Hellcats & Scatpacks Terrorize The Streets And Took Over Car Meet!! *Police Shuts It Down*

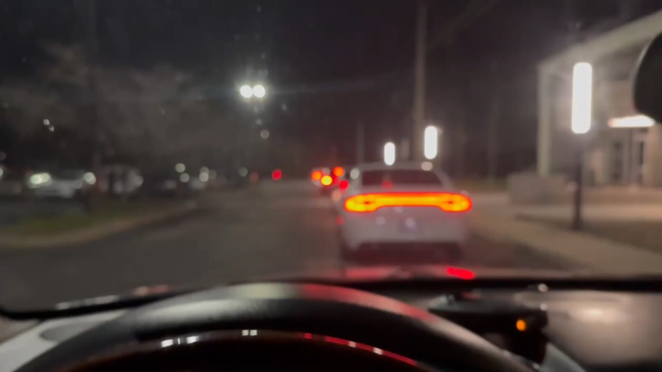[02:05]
Y'all, we're literally like, kind of like real Mopar now. Y'all can see, it's like 1, 2, 3, 4, 5, then me, and then it's one behind me, and then it's like maybe like two more behind me.